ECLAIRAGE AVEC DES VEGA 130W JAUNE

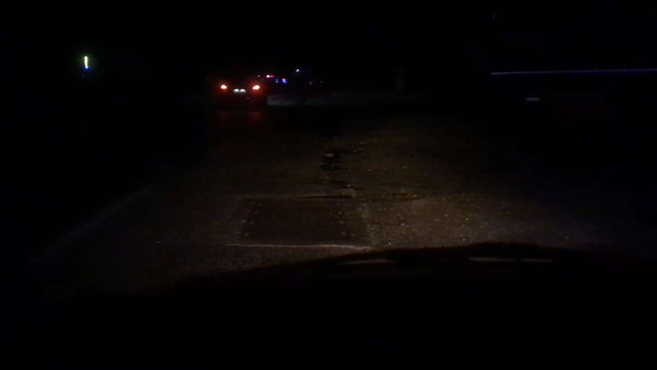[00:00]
Salut à tous les amis, vous voyez là je suis avec les Vega, marque française achetée sur ebay, pas loin de 20 balles les deux ampoules, hors frais de port, bon ça il les était à 3 euros, voilà le rendu en code, je suis en 130 watts là les amis, 130 watts, et là en plein phare, regardez je ne sais même pas si je vais gêner la personne en face, alors donc il est réglé aux petits oignons, je ne gêne même pas la personne en face.